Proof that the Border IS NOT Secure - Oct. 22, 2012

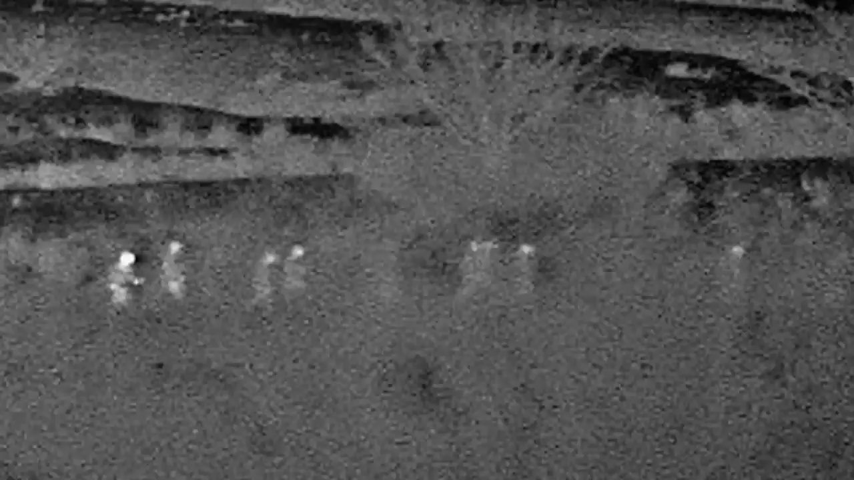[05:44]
10-4, we got two in custody, don't know how many bails. We got two bailouts going on here.
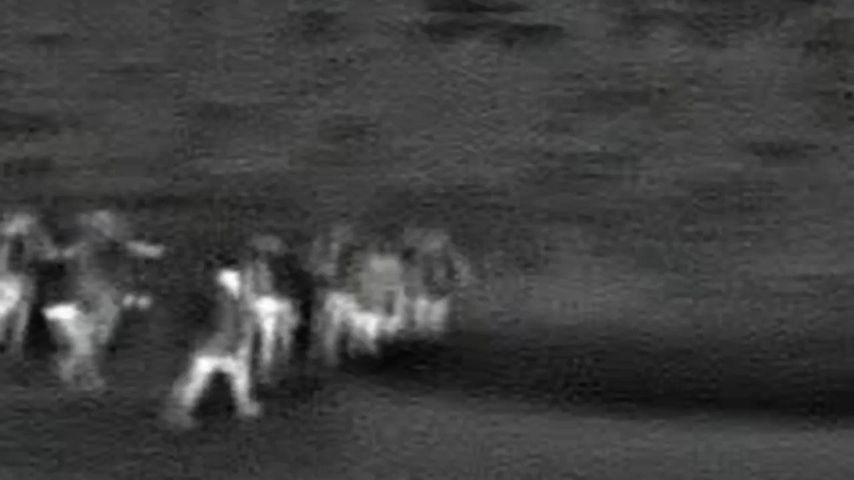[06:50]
Yes, ma'am, might there be some air support available up north? I got a group of nine on screen that are circumventing the checkpoint. We got numbers if I can pass those on. The form is going to be north
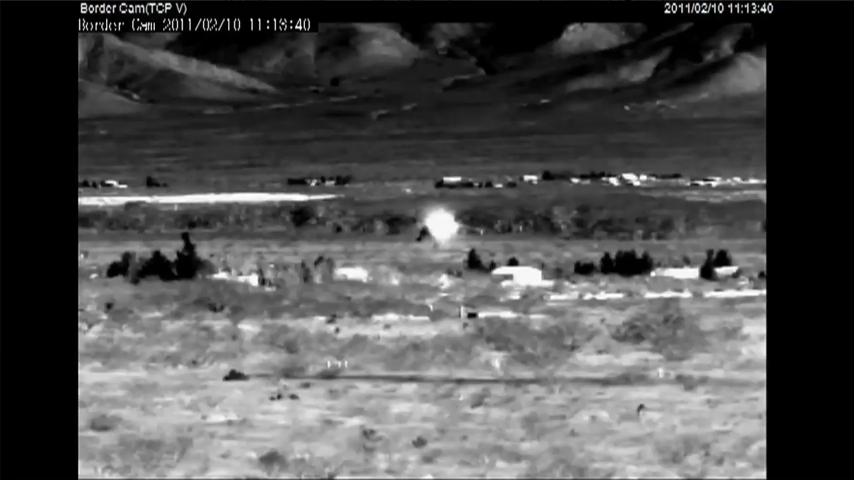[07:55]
I don't want to put the light right on until you get a little closer. Bob and Charlie marked the spot where they dropped the dough.
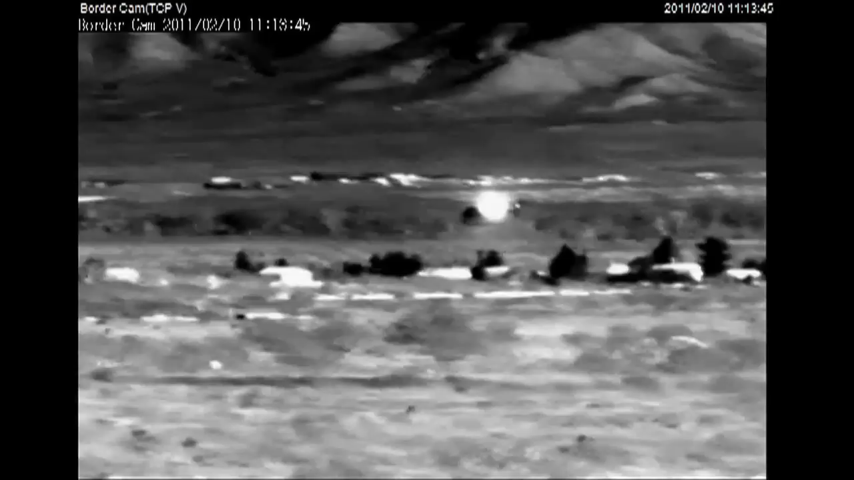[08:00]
Right now, I'm still following two. Go on.
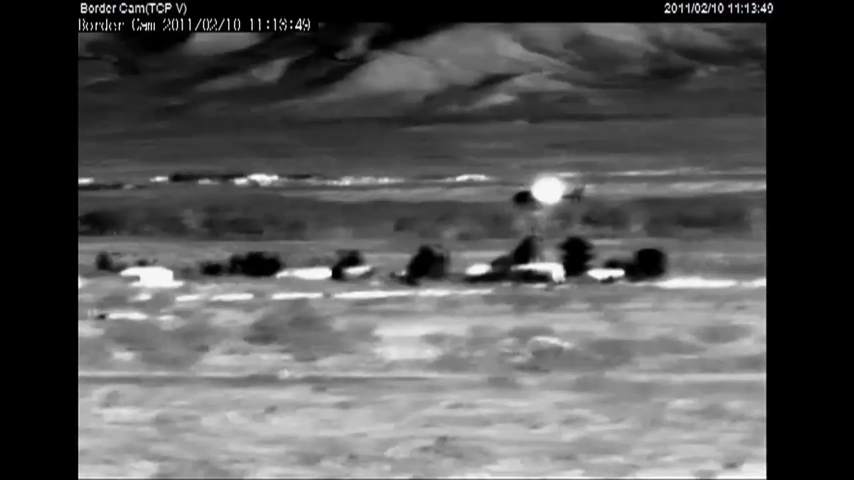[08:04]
Helo is where your bundles are. I've got the light on the bundles now.
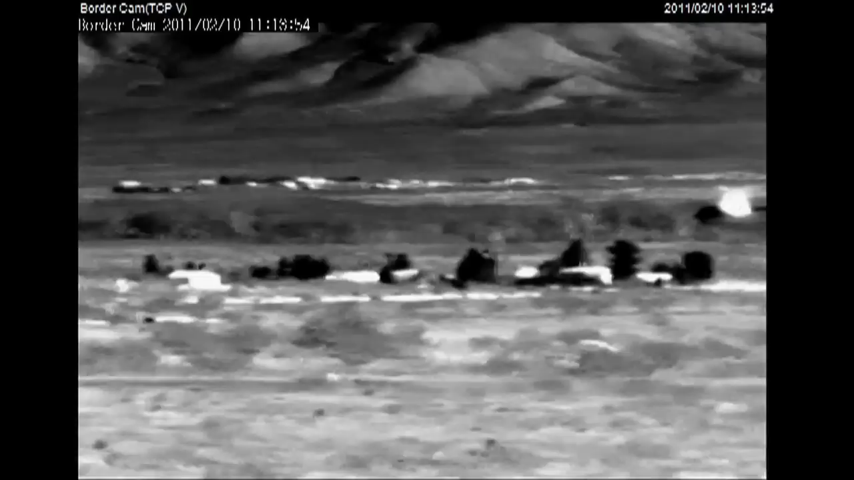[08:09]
It's 7 Alpha Bike. Did we end up with anybody? I think it's 2 bodies and 6 of them.
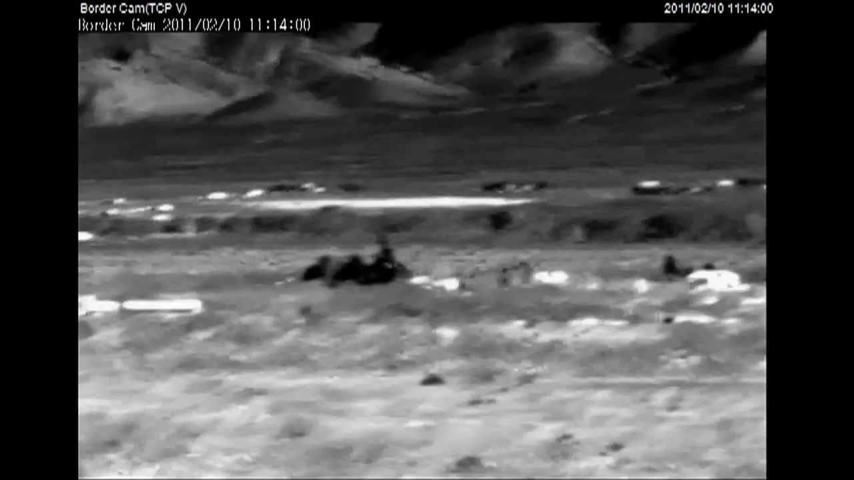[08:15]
They're not working anything. See, he's got a chance to come up towards them.
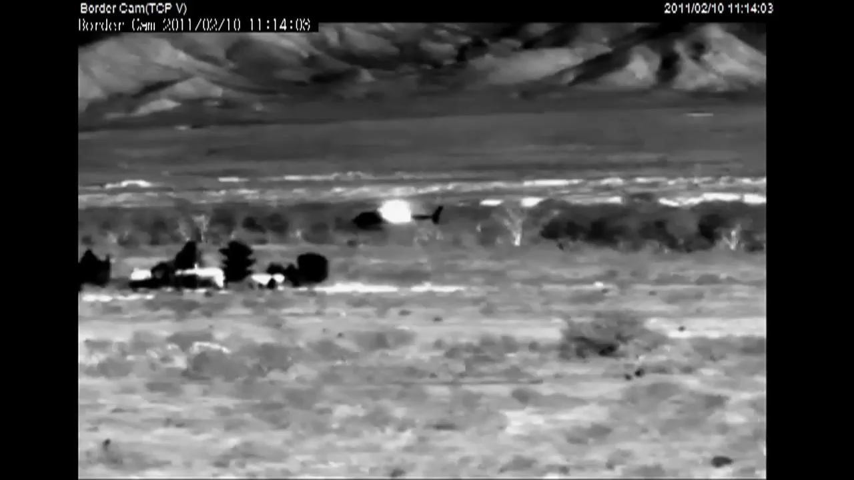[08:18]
FR-15 checkpoint. Got a group on screen.